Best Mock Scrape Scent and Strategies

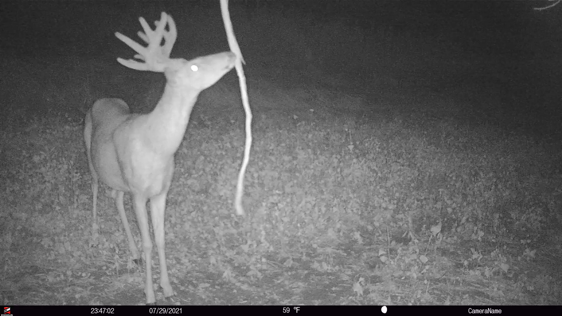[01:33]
they had to pee on here to make a scrape or does or fawns or bucks then they wouldn't hit this very often because outside of the rut and the extreme portions of the rut and even the peak rut a lot of times they're leaving these alone they're just passing through and they sniff this licking branch right here. So really again no urine based mock scrape scents and so what we see often is when a buck first comes to the scrape he doesn't come in and even during the rut he doesn't come in and use his toes and clean this out.